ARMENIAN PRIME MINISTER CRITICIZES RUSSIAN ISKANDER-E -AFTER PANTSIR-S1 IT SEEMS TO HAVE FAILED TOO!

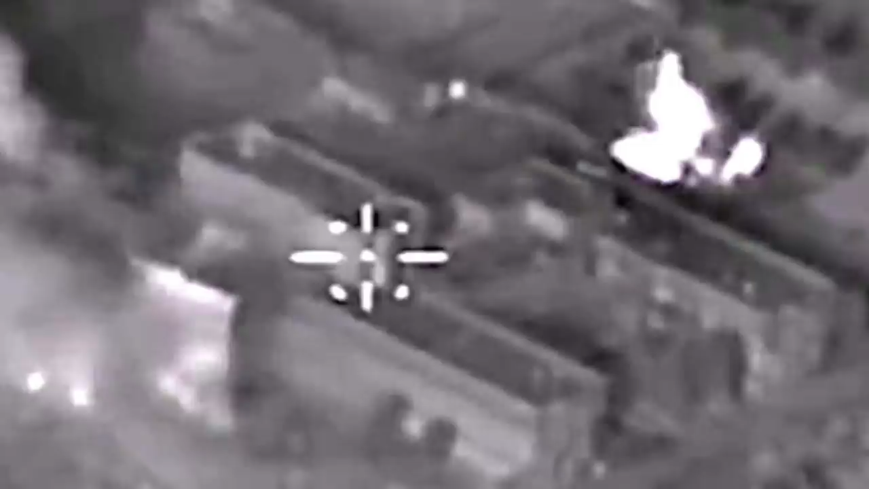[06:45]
Russian MOD has even published videos to demonstrate the effectiveness of the Iskander system.
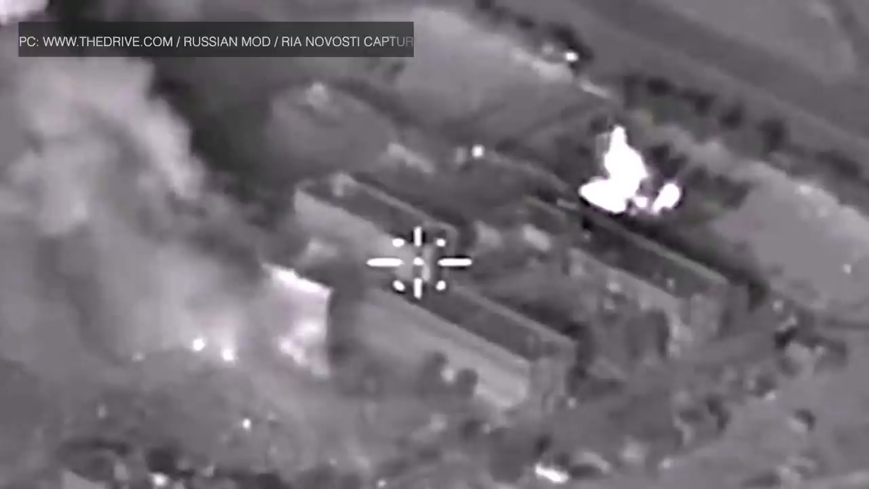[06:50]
One such video inadvertently seems to indicate that Russia was targeting hospitals in Syria as early as 2016.